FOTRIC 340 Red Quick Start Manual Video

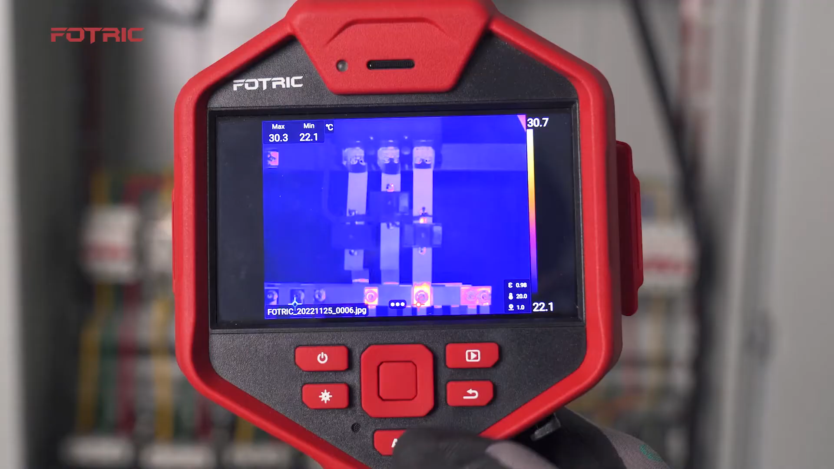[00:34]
On screen: max 30.3°C, min 22.1°C
Or press back button if not satisfied. In freeze image, press AI key to switch to QR code scan.
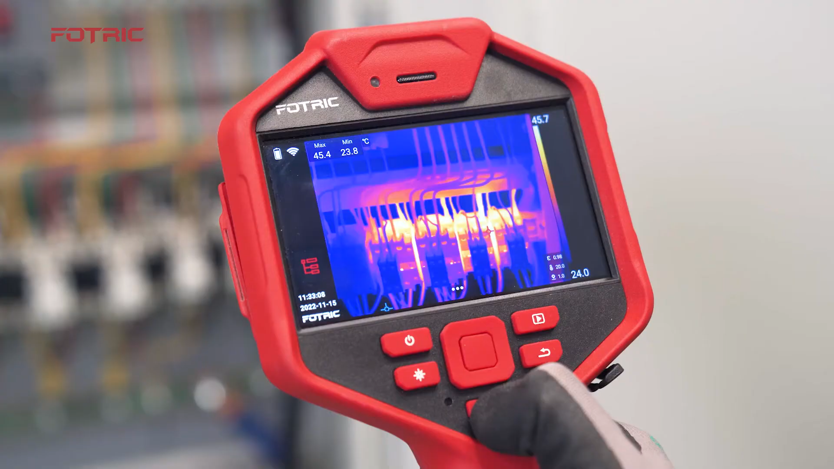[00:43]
On screen: max 45.4°C, min 23.8°C
Long press AI key to program the switch functions.
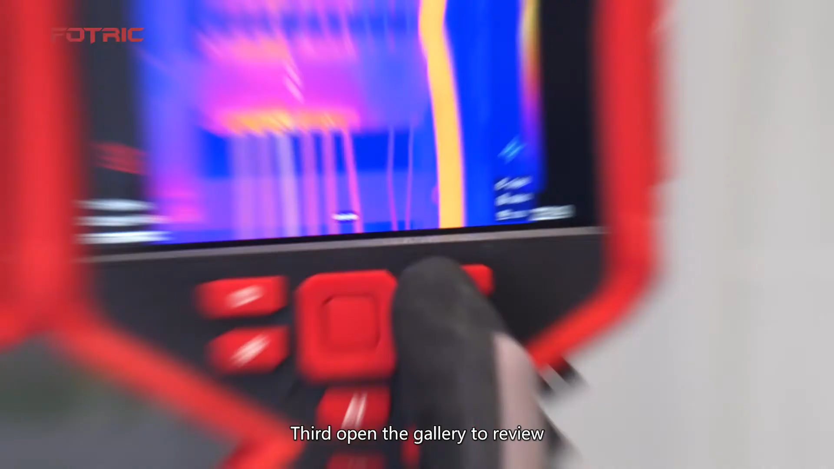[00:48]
Third, open the gallery to review and analyze images or videos.